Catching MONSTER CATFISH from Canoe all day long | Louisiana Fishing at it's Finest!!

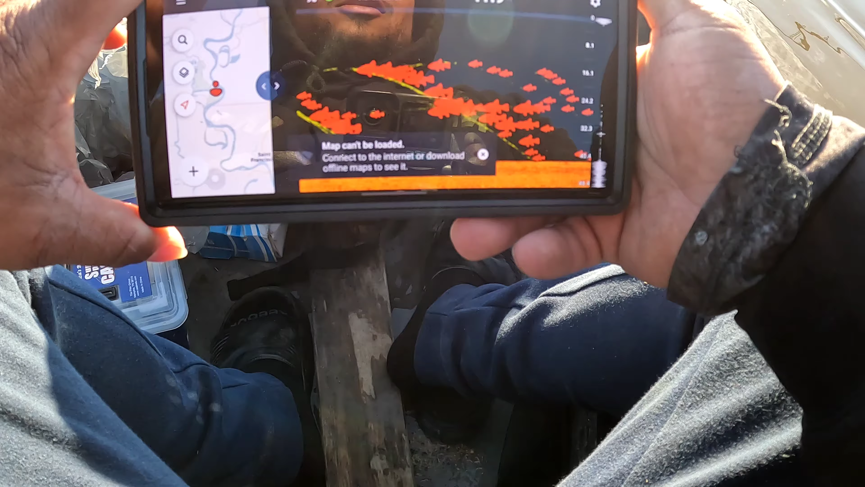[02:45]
No, so the thing about it is the sonar is stationary,
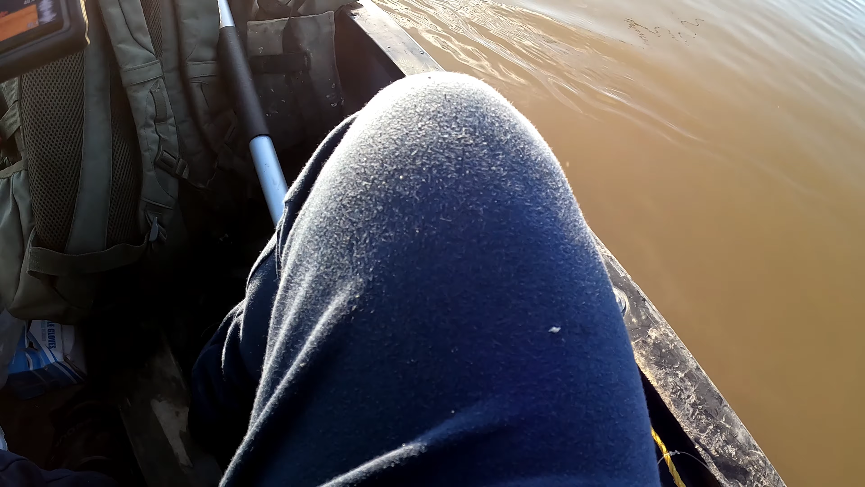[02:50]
so it might be picking up some of the same fish, but it's still a lot of them. Like it's gonna scan and it's gonna keep on scanning that same area,
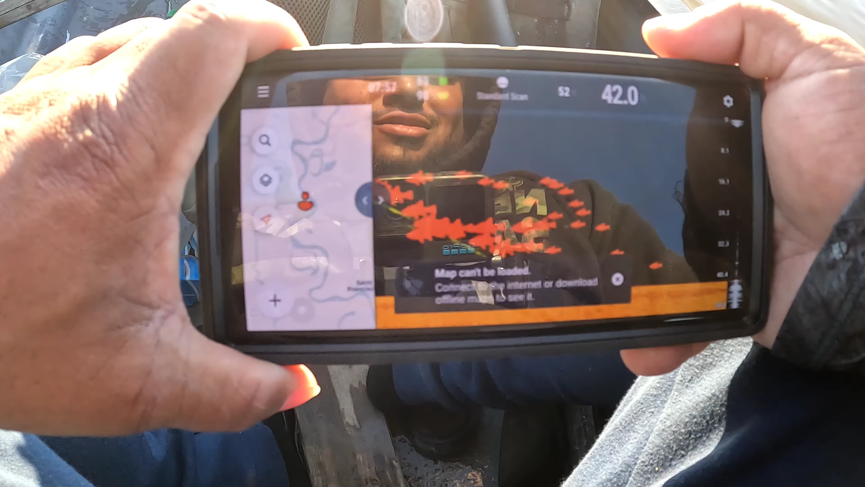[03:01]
so it's probably marking some of the same fish, but it's still a lot. What you threw out just now? Well, nah, my fish finder right here. Oh.
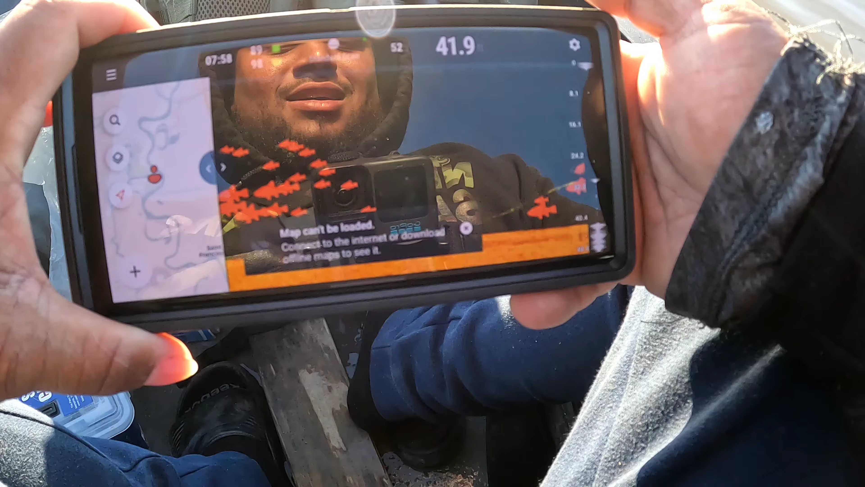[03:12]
Yeah, they got some on the bottom, some big ones on the bottom though. Yeah, we're in 42 feet of water in this little canoe.